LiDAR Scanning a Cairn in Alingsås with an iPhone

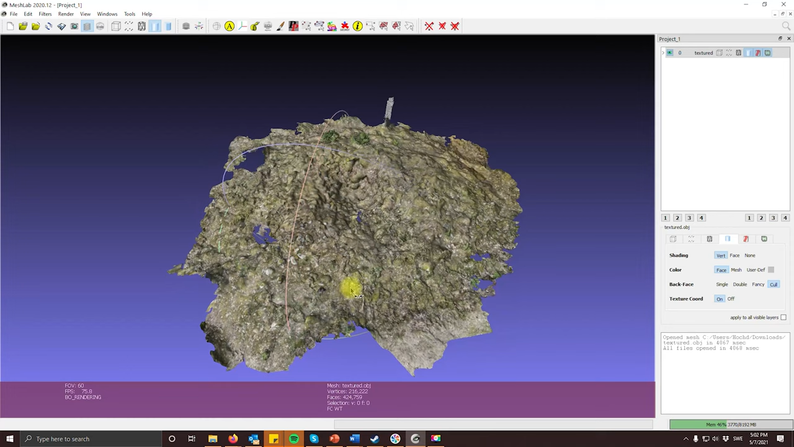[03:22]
We have taken it into a software called meshlab which is able to view the 3D models. You can see that it is a very good representation of what we found in the field. The scan shows us the funnel in the middle of the tomb in which somebody tried to loot probably the central grave chamber. We also see that the stones spill a little further on this side of the can and here they are tighter the round form is better preserved which means that whoever looted this probably dumped the stones on this side. The edges of the scan are a little bit frayed.
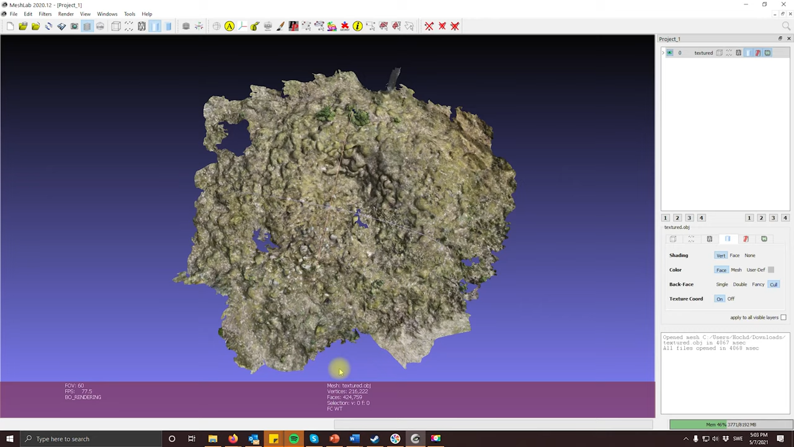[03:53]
This is how far we recorded the surrounding area and we see that there are a couple of holes in the scan which we could fill going back to the site and remove probably vegetation or other distracting features there. Then the meshlab you can view it,
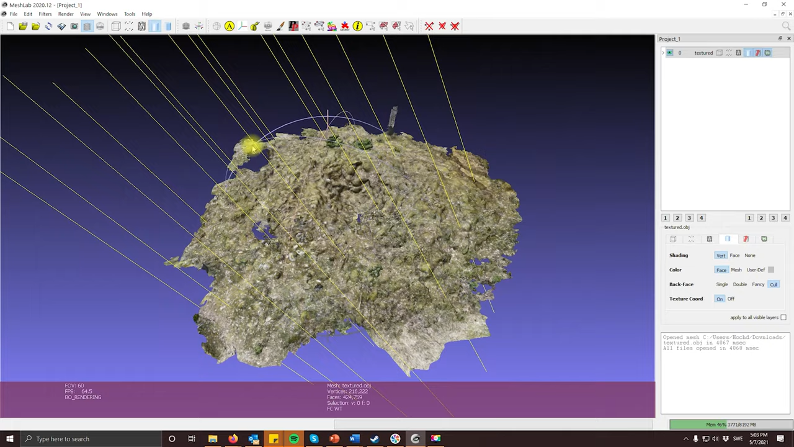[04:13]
you can change the lighting angles to observe stones and stone sizes and you can also apply filters. I replace it with a with a untextured
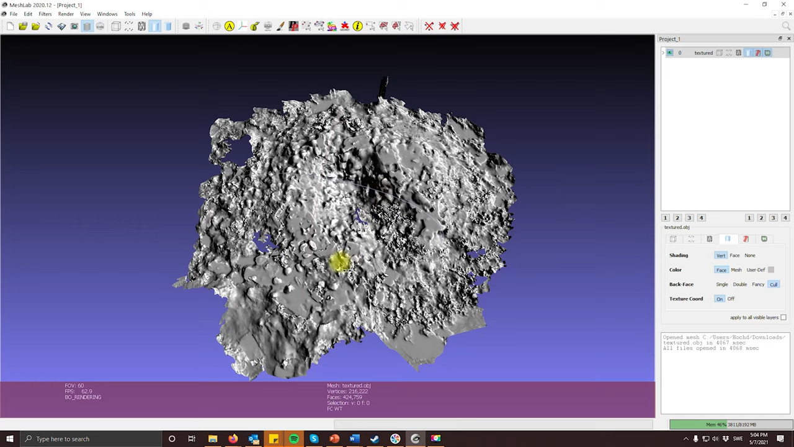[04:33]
surface model that helps us to observe better the surface structure and the surface shape. In this we can see there is a sort of rectangular hole in right in the middle at the deepest point of the funnel and this could actually indicate where the covering plate of the stone cyst that would have been at the center of this burial was sitting where people probably dug down
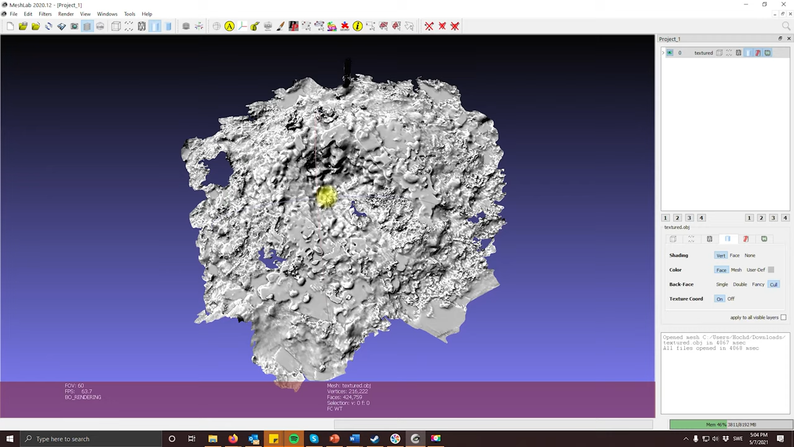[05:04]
to remove whatever they could find in this central burial chamber. It's a very fast and easy surveying method which which you
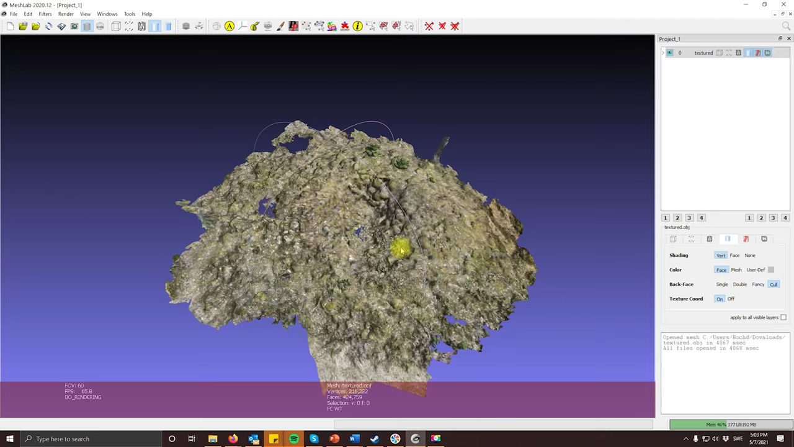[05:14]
can take up heritage that is still visible in the landscape very very fast.